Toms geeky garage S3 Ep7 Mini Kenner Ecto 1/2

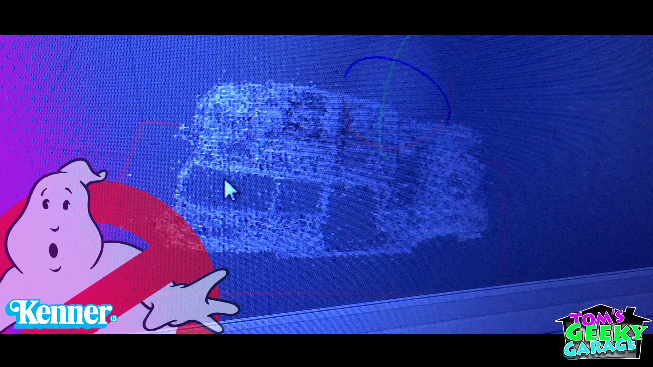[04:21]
So next after the photos are taken we put those into our photo scan, which is the photogrammetry program That's going to take those photos and create Geometry for us and you can see the body here and this is just a point cloud And soon we'll convert that into geometry